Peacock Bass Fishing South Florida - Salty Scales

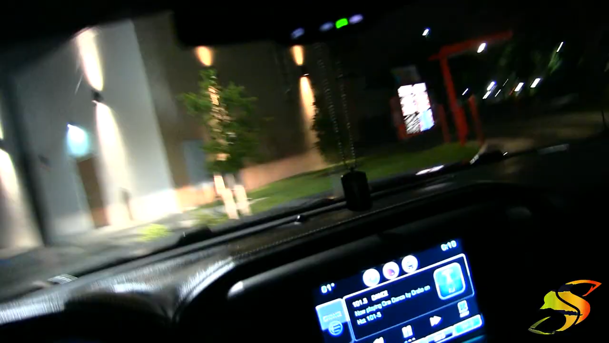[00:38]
I don't think they could have made this little drive-thru any tighter.